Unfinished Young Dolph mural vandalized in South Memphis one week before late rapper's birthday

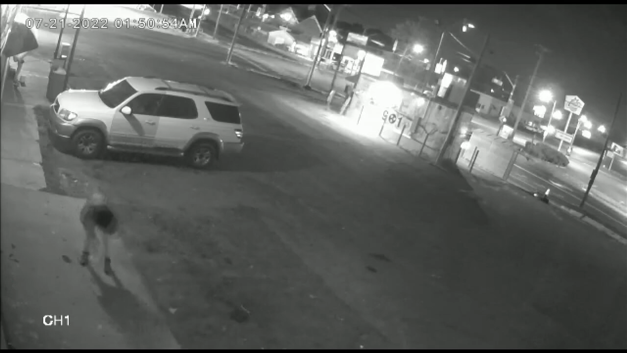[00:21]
You can see it starts with one person walking up to the work and appears to be jumping up and down, apparently vandalizing the mural. But shortly into that vandalism, another person is seen recording and taking pictures. The two then proceed to destroy Hill's work in progress. That's the artist. On Facebook, artist Cameron Hill made a post explaining how he felt after learning of the destruction, saying there's a group looking to ruin his career and tarnish his name.